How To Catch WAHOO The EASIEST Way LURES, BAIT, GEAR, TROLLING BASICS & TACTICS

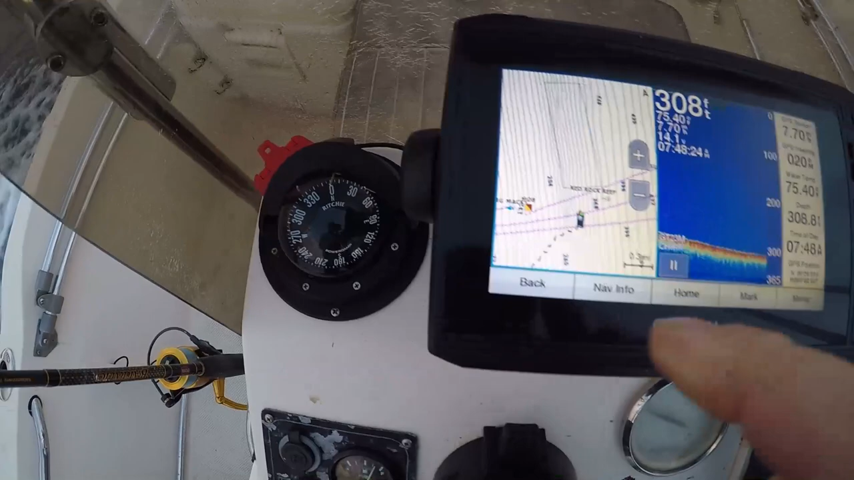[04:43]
The further apart they're spread, the less of an incline your bottom is.
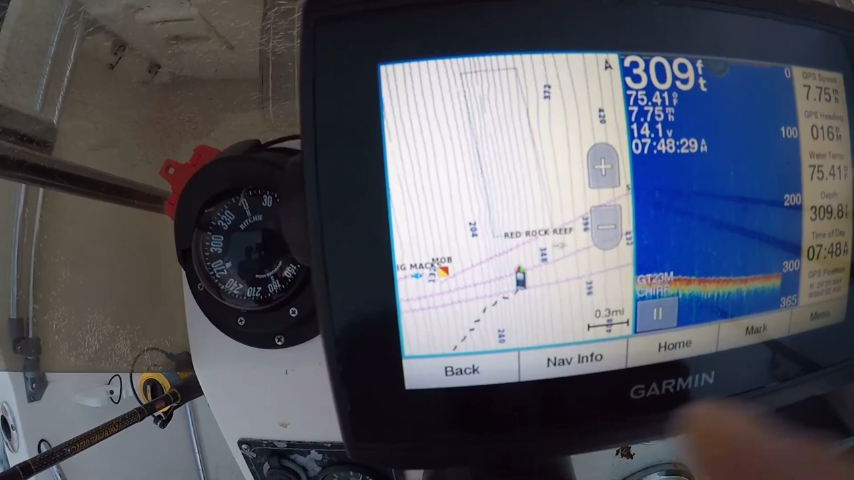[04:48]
On screen: water 75.41°F
More closely packed together the contour lines are, the steeper of the incline the bottom of the seabed is.
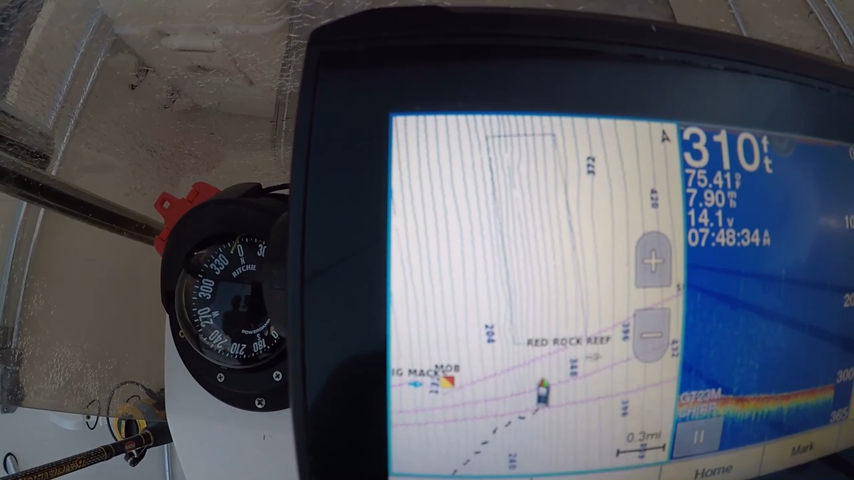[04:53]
On screen: depth 310 ft
So you can actually physically see on your GPS